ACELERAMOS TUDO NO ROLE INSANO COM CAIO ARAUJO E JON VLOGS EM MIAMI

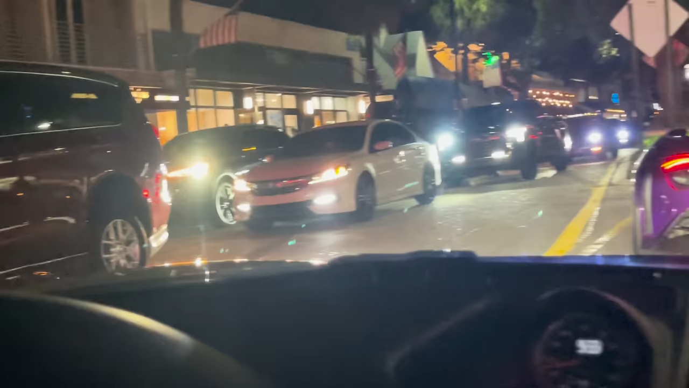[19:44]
Aí galera, só pra vocês verem como que é Miami aqui, ó.
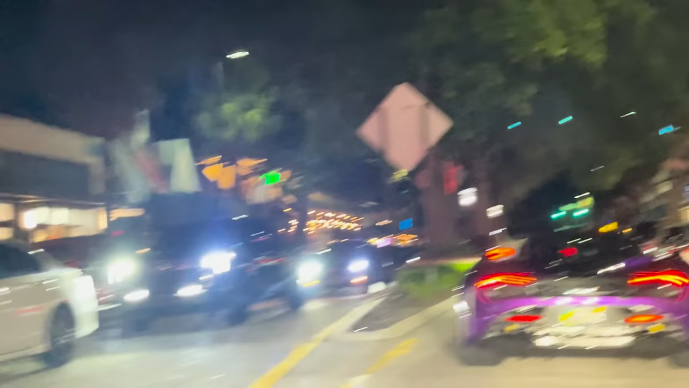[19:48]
Tá escuro, deixa eu tentar ligar aqui, ó. Aí, ó.
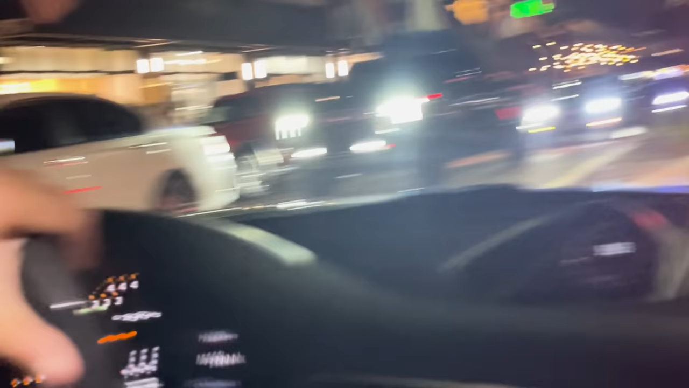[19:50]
Pra vocês verem como que é a rua de Miami aqui, ó.
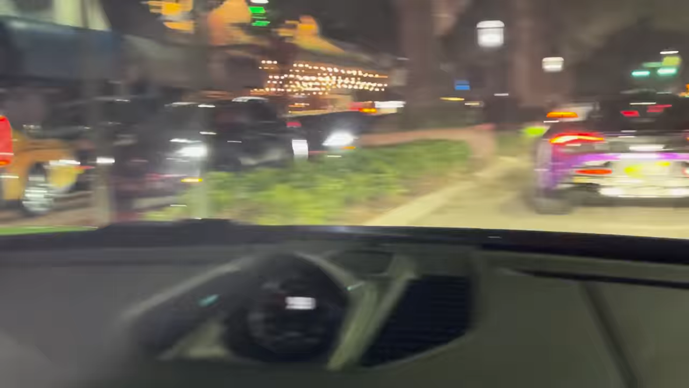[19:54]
Eu não sei exatamente qual rua que eu estou, mas aqui é perto da Ocean Drive, deixa eu ver. Acho que é por aqui, sei lá, mas é mó bonito aqui em Miami. E é legal de vocês verem também. Olha o Camargo.
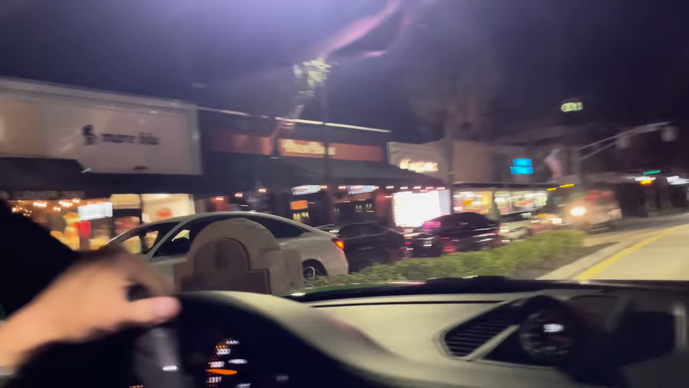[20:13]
Hoje é um domingão. Amanhã, no caso, segunda-feira aqui, é feriado aqui em Miami. Então tá muito cheia a cidade. E a galera tá só nos rolezão doido.